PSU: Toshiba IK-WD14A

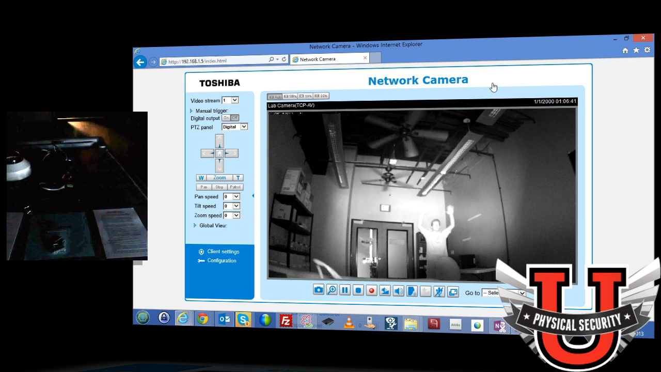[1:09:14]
Do you see it? It's like a circular. Can you see it? It's, it's, it's really bright now. So if I walk over here, there's the, there's the, you can see that's what the IR spectrum is. If I turn the light back on, lights are back down, IR cut filter.
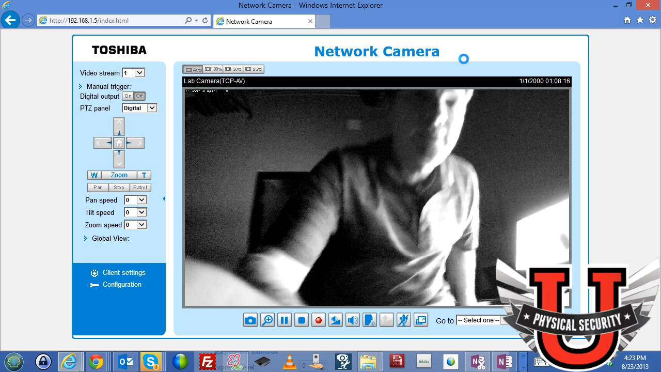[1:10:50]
Lights are off. This, I'm complete black right now. So I'm, I'm in complete blackness. My lab has no lights.
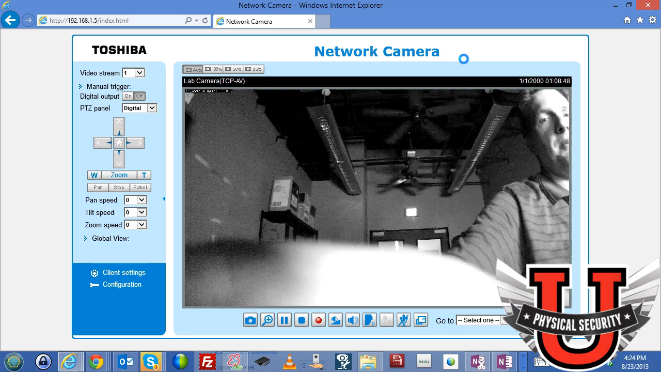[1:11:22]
in complete blackness, like over here in the corner, notice this is over in the corner. It's complete black over here, but you're still able to see me pretty good.